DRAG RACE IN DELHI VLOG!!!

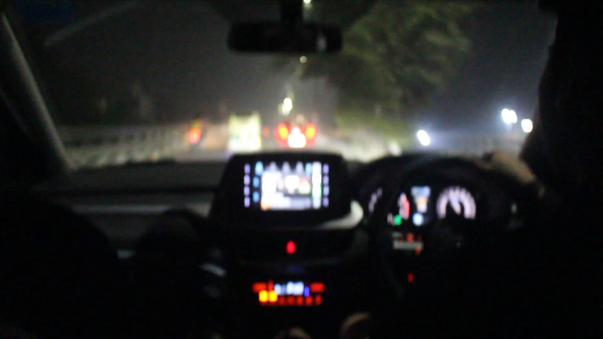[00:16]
भाई ये देखो ये जा रही है गाड़ी बॉबी, अभी जब तुम घर पहुंचोगे तो तुम्हारी खातिरदारी होगी ठीक से।
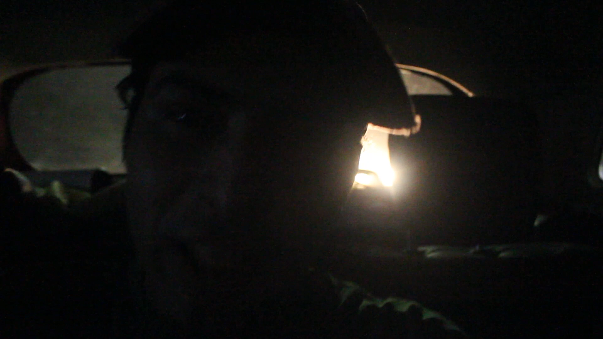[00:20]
अगर तुमने बोला कहाँ भगा रहे थे ये देखो, तुम हमसे आगे कैसे हो ये बताओ पहले, आगे निकलना तुम्हारी गलती है।
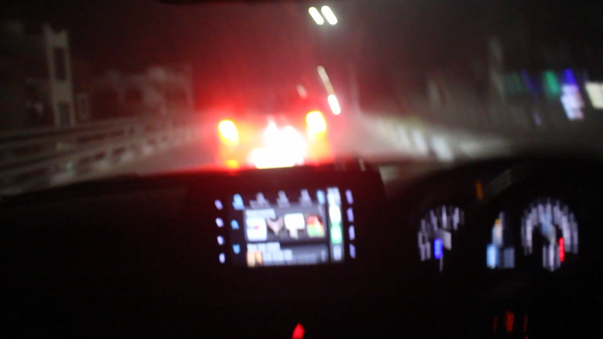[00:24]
हम चला रहे हैं 80 पे और ये जा रहे हैं हमसे तेज। हाँ तो घर आ रहे कम से कम 90 पे।
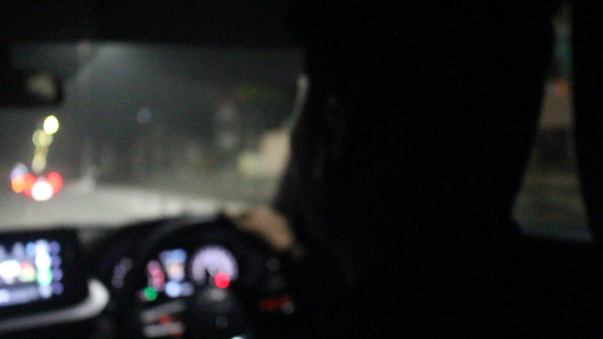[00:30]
80 न्यू जनरेशन के लोंडी हर बंदी की है बंदे।
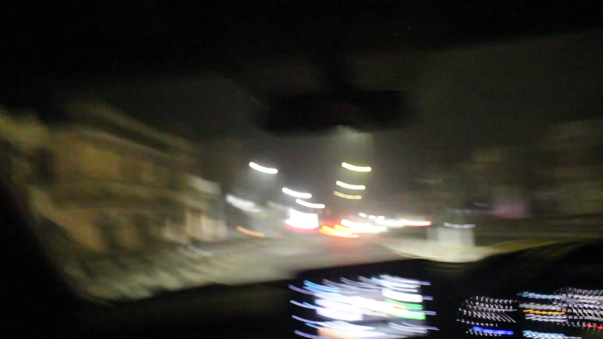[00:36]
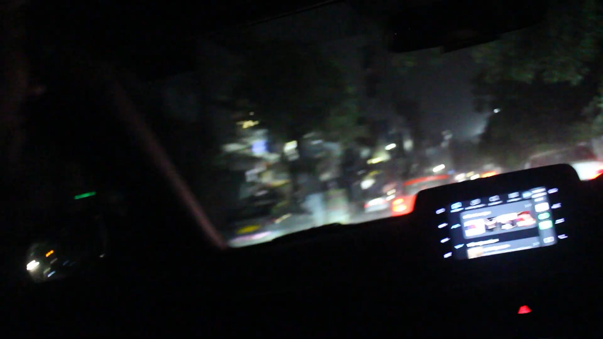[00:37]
ये देखिए देख भाई ये देखिए देख कैसे निकाल लिया बॉबी साहब, रिकॉर्ड कर रहा हूँ मैं इस सब।